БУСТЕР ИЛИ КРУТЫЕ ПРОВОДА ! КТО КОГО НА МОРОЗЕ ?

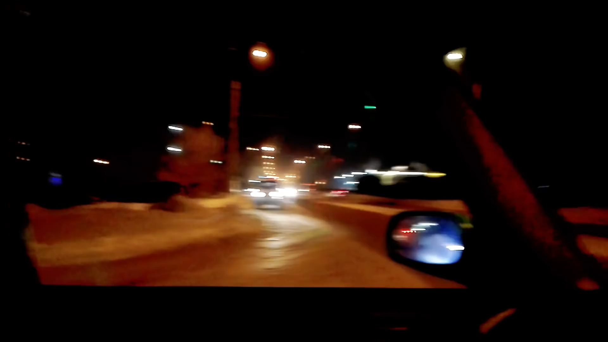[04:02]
в общем вот такая картина прямо 3 километра едем в амур камера здесь малая блядь
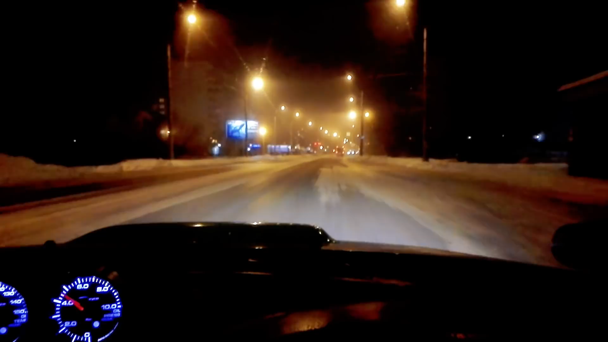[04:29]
уроды как они даже 0 55 сделай контролятор машина полностью холодная сейчас будем пробовать быстро так соединяемся